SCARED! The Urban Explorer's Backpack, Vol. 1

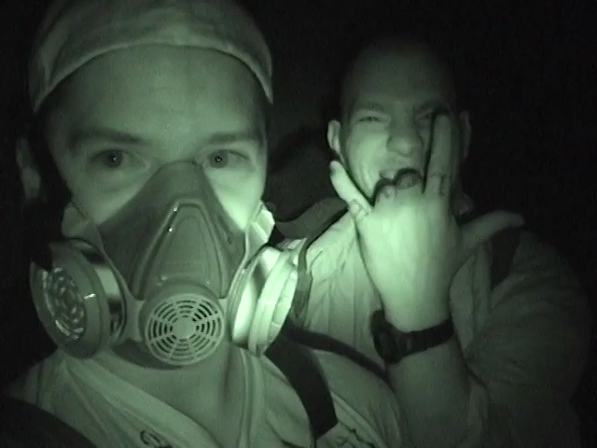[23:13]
Eventually, we did find the morgue, so at least we got one thing accomplished. Found the morgue.
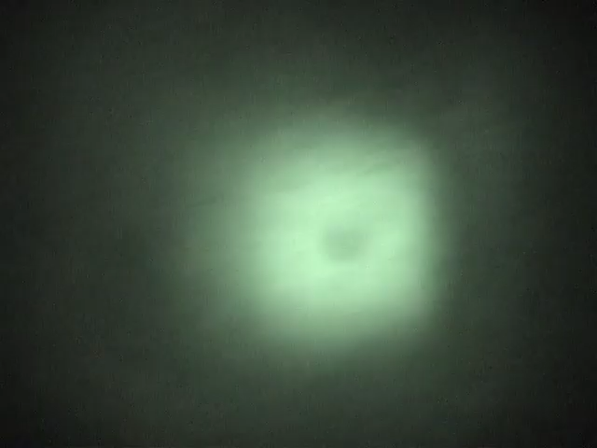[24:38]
Over the years, I've observed an interesting phenomenon when it comes to urban exploration. We curse a lot. It's fucking pitch black down here, bro.
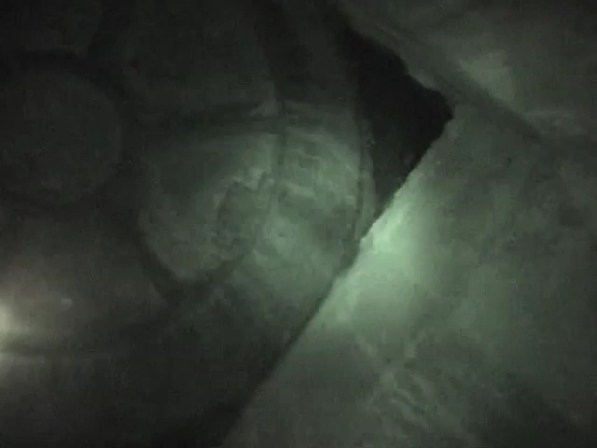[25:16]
It's the hatch from Lost. We're in Building 7, right here.
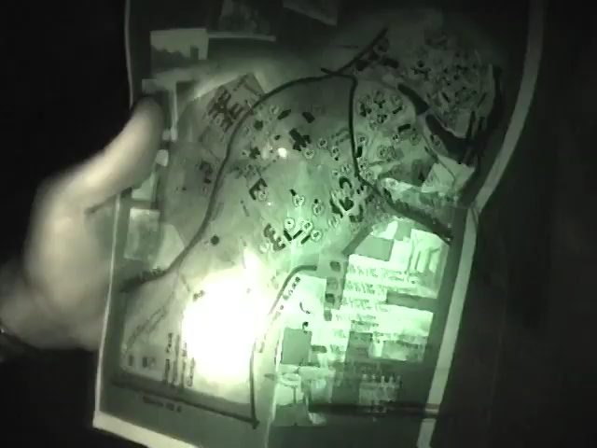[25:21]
Uh-huh. Where my thumb is. Okay. Building 93 is another big fucker up here.
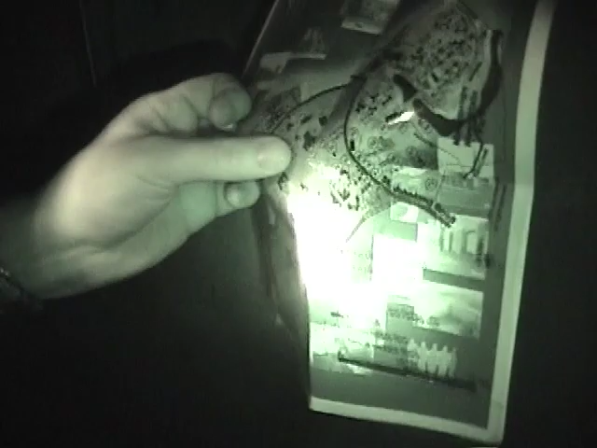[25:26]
So you think this leads to 93? Is that possible?
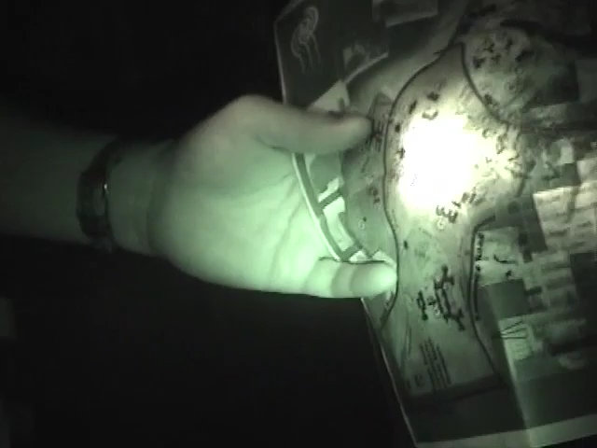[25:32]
I would love to find out. Maybe later after we search around.
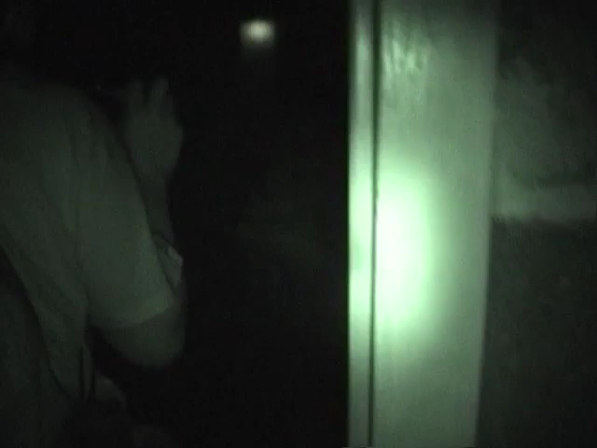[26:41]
We just came out of a tunnel system under what we were hoping was Building 93. It is not.
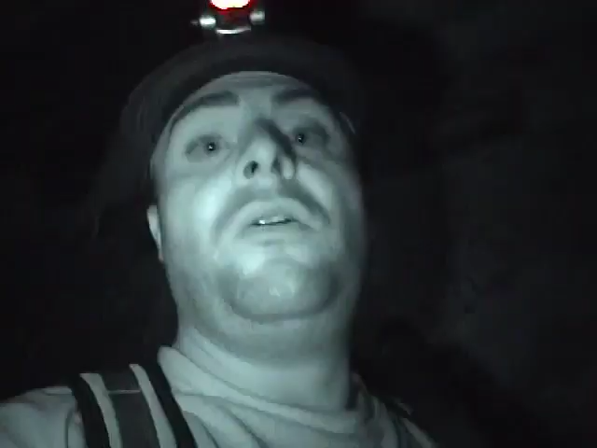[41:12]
Although it's a lot cooler and damper down here, it's still very warm, it's still very humid.
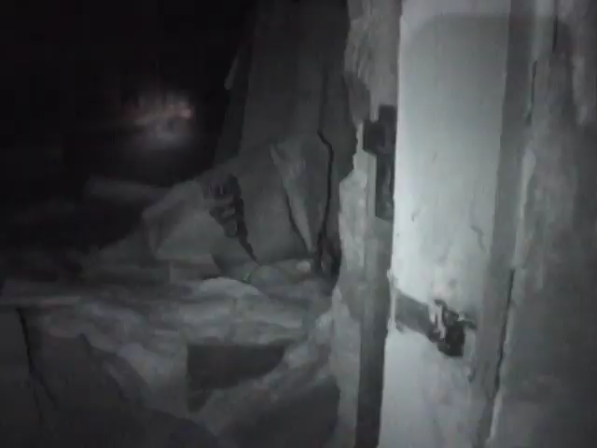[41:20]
It's very tomb-like, with all the plaster peeling off the walls and the pipe sticking out
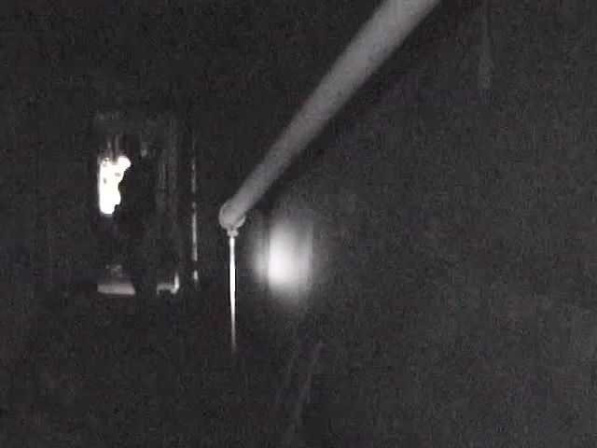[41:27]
and everything that's broken and busted and the shattered glass on the floor. It's very dangerous.
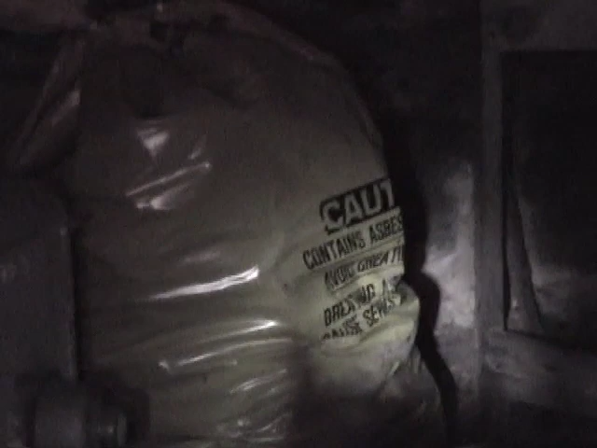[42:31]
Caution, contains asbestos. Nice. Especially since we just saw the bag that was clearly marked asbestos.
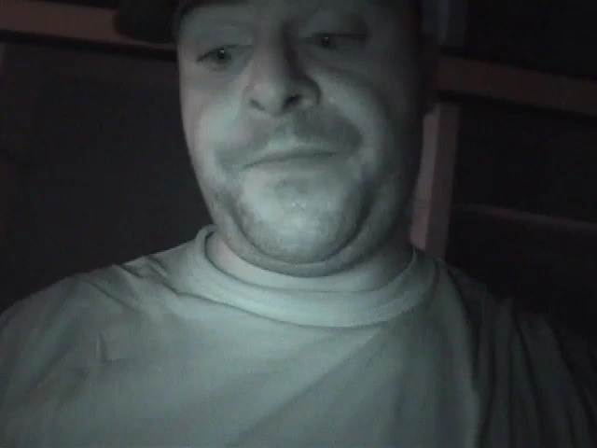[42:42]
It's probably in my best interest at this point to don my respirator.
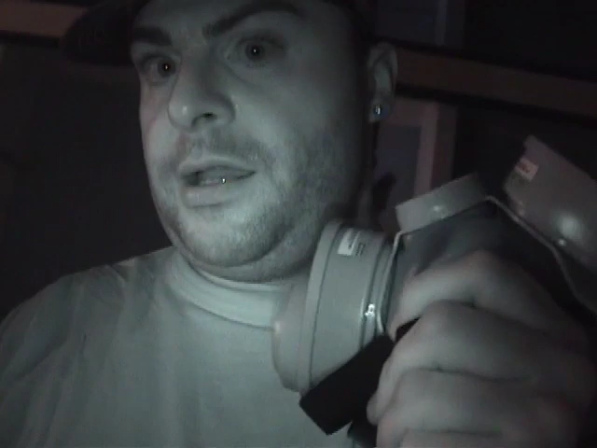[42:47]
Who's your daddy? After seeing what these guys have been through, there was no way I was going to check this place out without a mask.